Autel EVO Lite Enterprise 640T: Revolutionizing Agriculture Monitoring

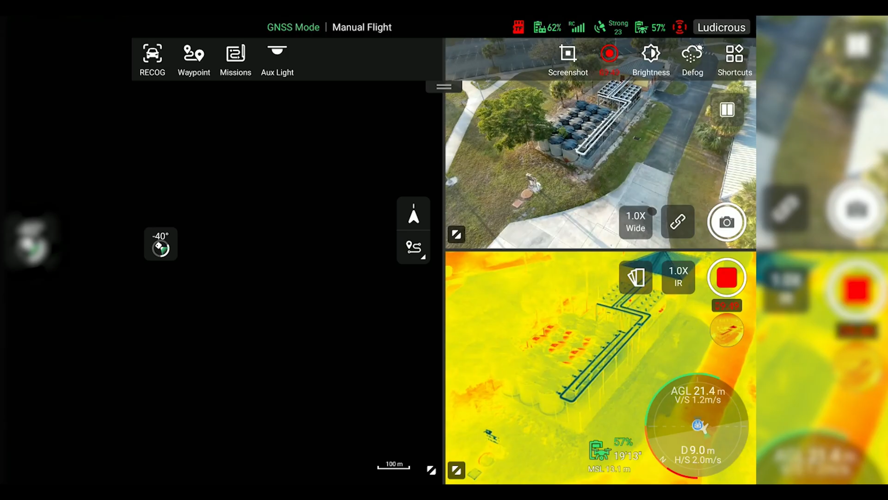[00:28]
Its combination of high-quality thermal and visual cameras along with advanced flight features make it a solid choice for tasks ranging from emergency response, industrial inspections, and agriculture.
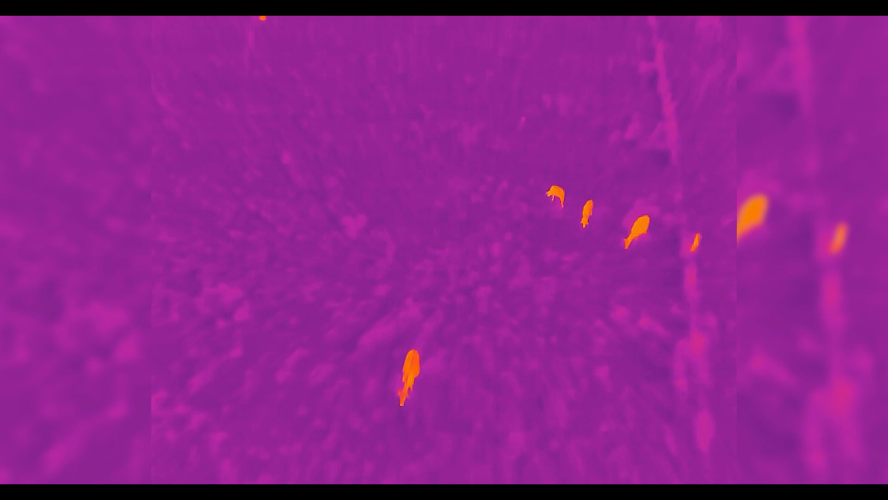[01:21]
The thermal imaging capabilities of the Autel 640T allows farmers to keep track of their herds even at night or in low visibility.